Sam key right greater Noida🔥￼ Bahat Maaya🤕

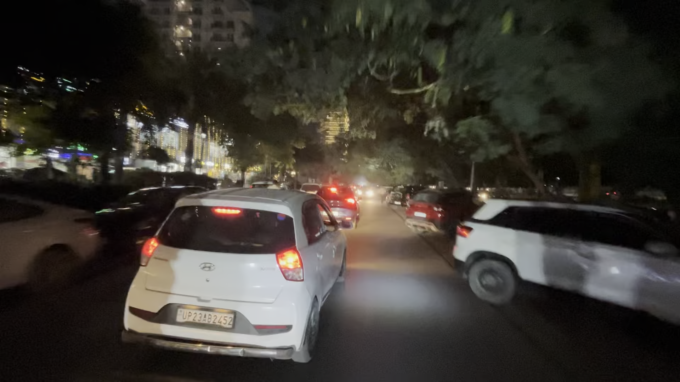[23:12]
शाम के टाइम होता है ना, इसलिए कितना ज़्यादा लोग होते हैं चेक करो, बहुत ज़्यादा लोग हैं यहाँ पर। क्योंकि मेरा जो दोस्त था वो लगा के चला गया भाई।